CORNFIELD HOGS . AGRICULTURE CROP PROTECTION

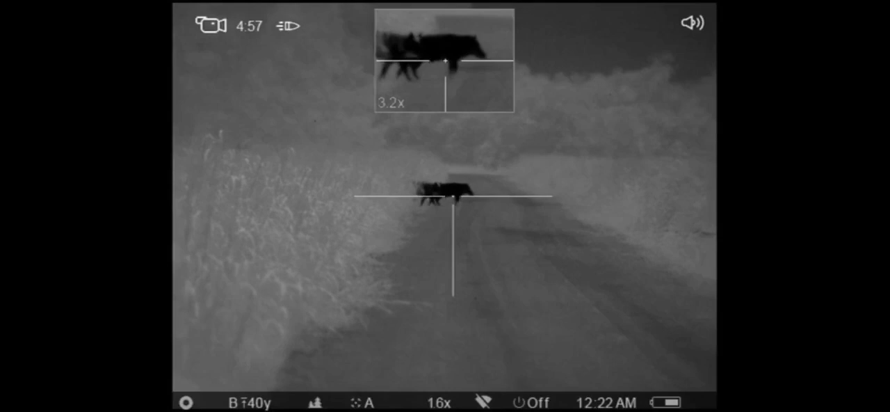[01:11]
get them right now one I'm gonna get the one in the back one two three
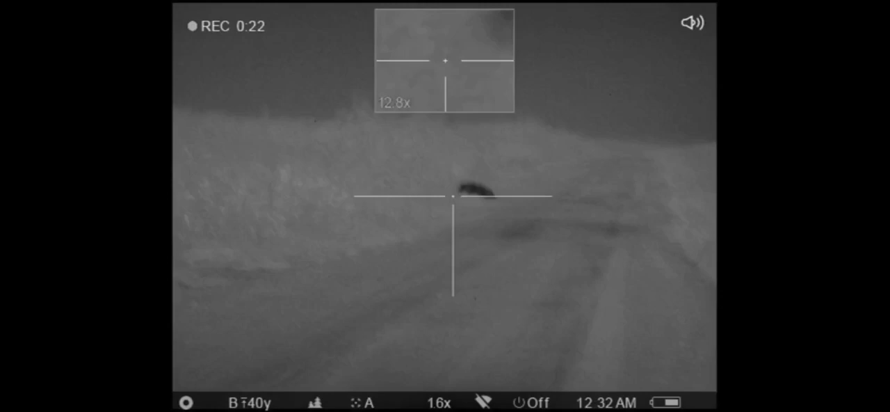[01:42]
all right so I'm having to reload went checked on that other pig that we got right on the edge of the corn there was another pig standing over there